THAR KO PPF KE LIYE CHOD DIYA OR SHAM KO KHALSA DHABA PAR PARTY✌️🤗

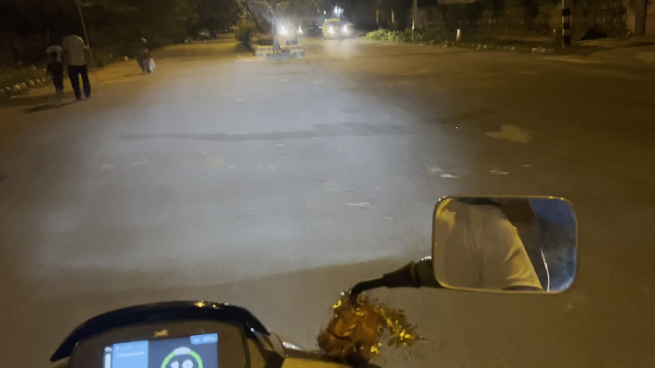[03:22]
भाई गाड़ी खड़ी कर दी है हमने भैया के पास।
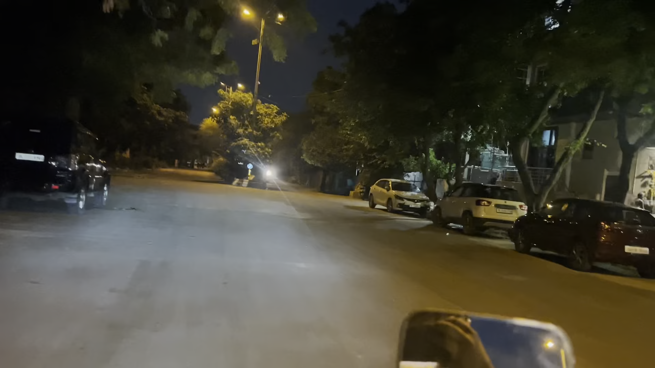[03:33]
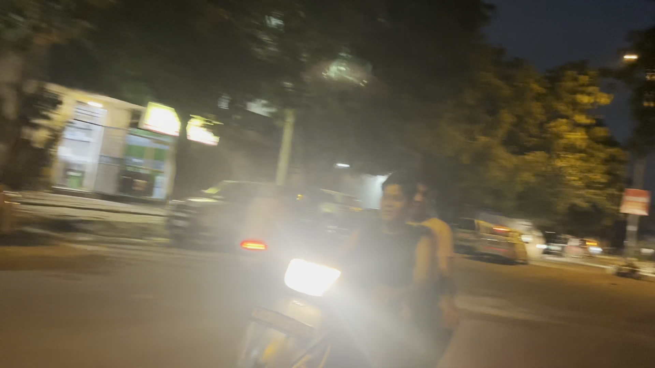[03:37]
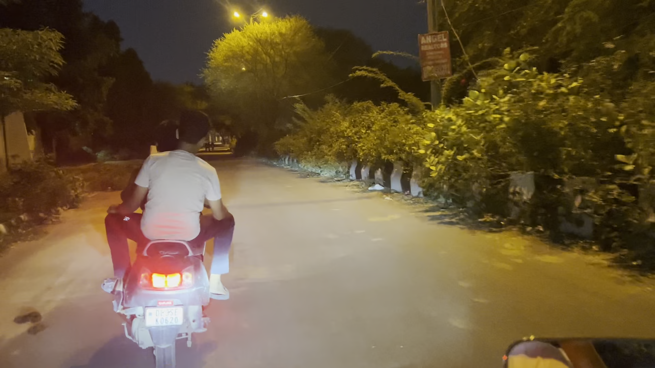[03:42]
अब हम जा रहे हैं भाई स्कूटी पे।
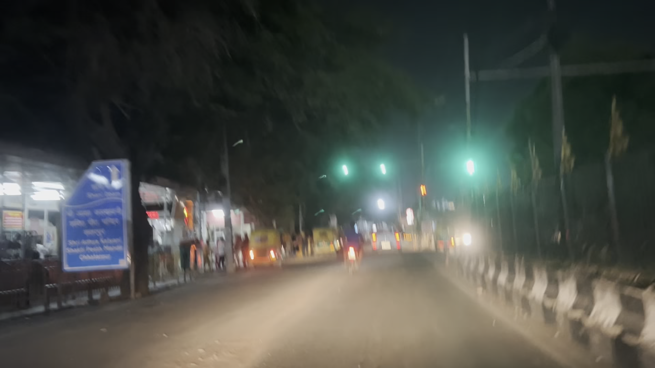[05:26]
भाई हम पहुंच गए सीडीआर चौक।
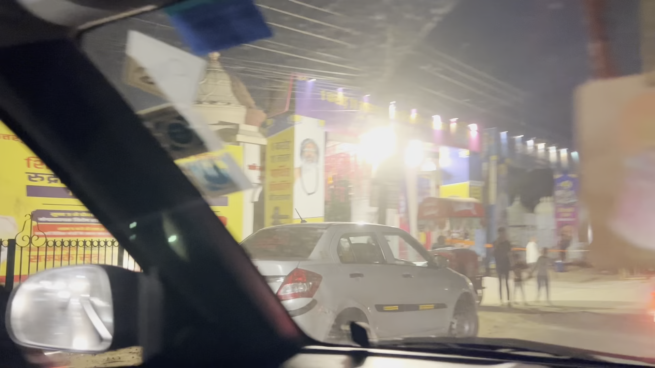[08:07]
हम दिखाएंगे फौजी भाई जा रहे हैं हमारे।